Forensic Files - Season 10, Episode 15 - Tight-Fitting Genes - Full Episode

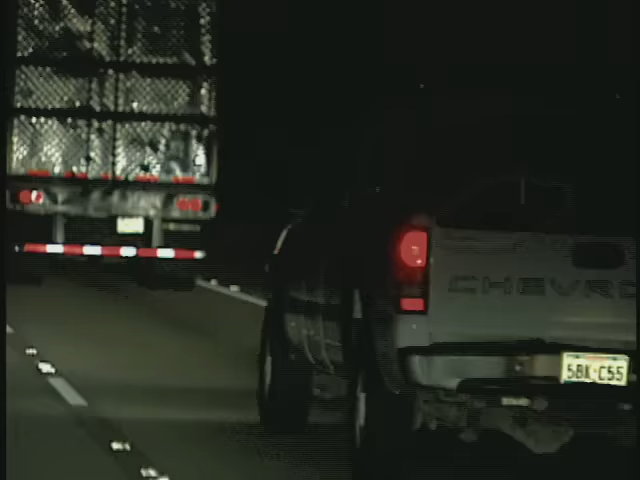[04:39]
He thought he saw Pam slumped forward in a white pickup truck on the night she went missing, just a mile from where the body was discovered.
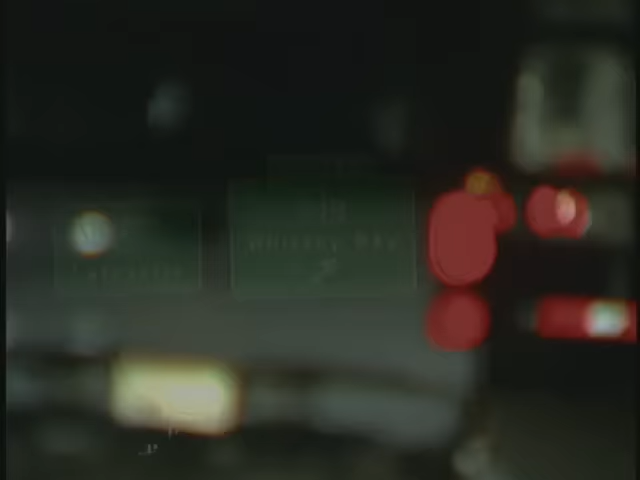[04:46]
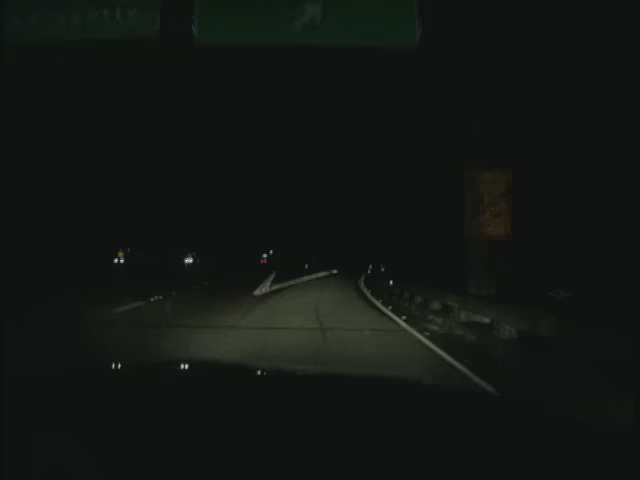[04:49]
Now, this is a very desolate piece of interstate, very dark. Not many vehicles at all would get off this exit ramp.